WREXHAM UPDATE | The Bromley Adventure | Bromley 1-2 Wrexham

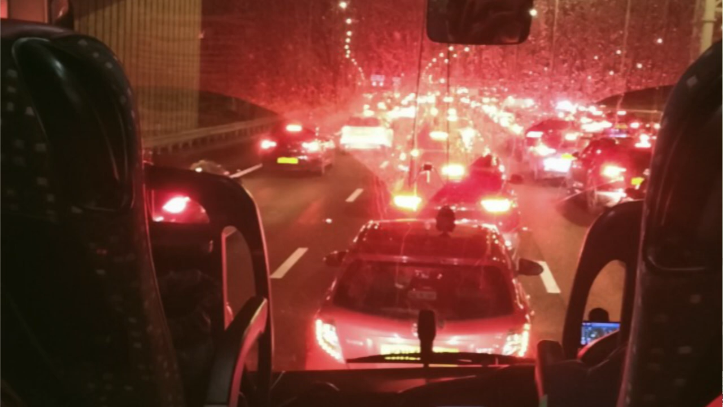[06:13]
relying on us the passengers to provide information that's what it seemed like it was a calamity it was a disaster it was a comedy of errors i mean at one point we were in a lane that just didn't move for 15 minutes we didn't move